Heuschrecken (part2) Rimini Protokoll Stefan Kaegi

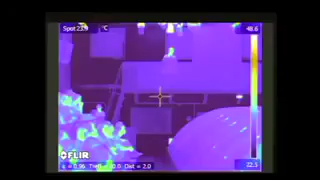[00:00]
Was Sie hier sehen, ist die Wärmestrahlung,
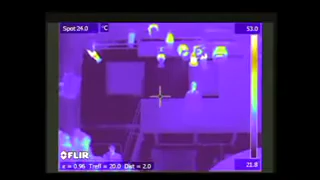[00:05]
also die Infrarotstrahlung der Gegenstände im Raum und natürlich ihrer Körper.
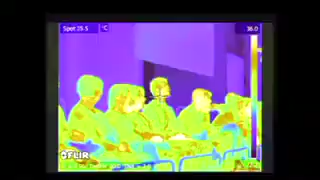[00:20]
Das ist völlig normal bei einer Kerntemperatur, die ja bei 37 Grad liegen sollte.
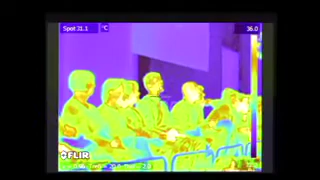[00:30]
Hier haben wir 35,8, 36 Grad Celsius.
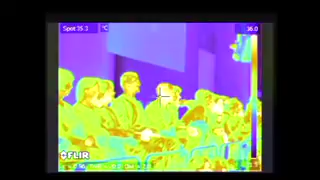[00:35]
Schauen wir doch mal, wie das bei unseren Bewohnern ist.